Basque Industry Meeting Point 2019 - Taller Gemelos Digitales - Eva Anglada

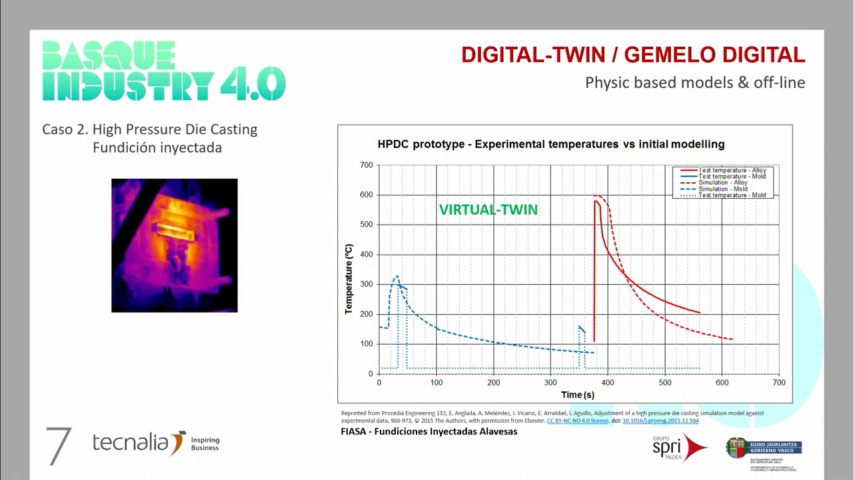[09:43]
la media de las temperaturas reales que medimos durante los ensayos y en línea descontinua lo que nos proporcionaba el modelo de simulación.